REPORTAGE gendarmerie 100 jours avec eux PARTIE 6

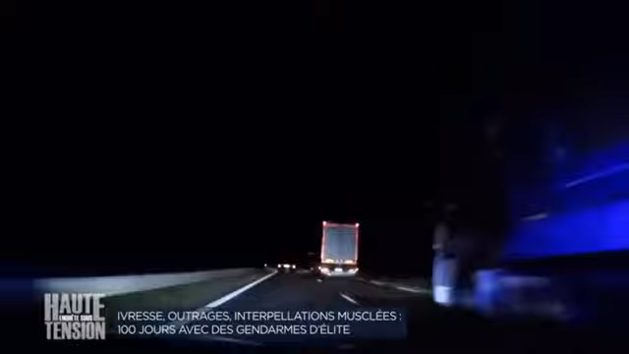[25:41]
Malheureusement pour les gendarmes, le camion se rabat et la voiture les sème sans aucune difficulté. Oh putain les bâtards, ah ben là c'est mort, ils ont appuyé là.